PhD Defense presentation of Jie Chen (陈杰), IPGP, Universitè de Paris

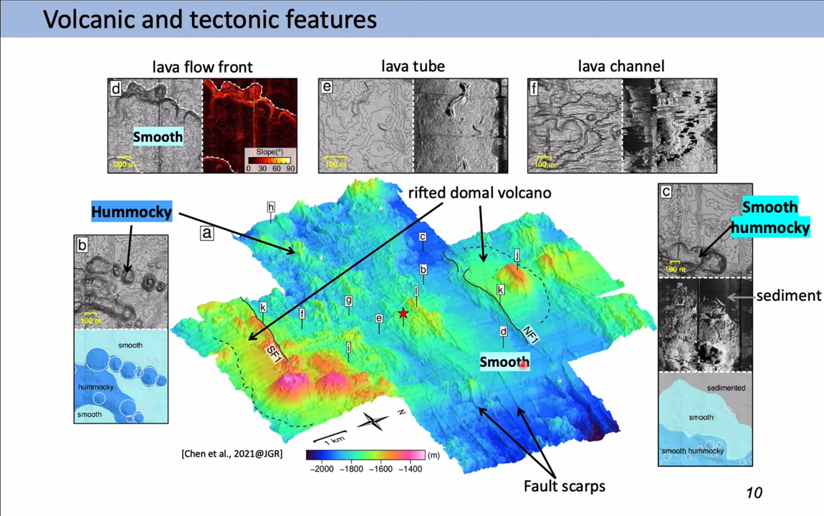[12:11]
And here it's relatively smooth, but it still has some small kind of coins. And except for the volcanic features, the linear features like force, scarves and features are also identified in this map. I will show you later. So, I first made this ciflo morphology map.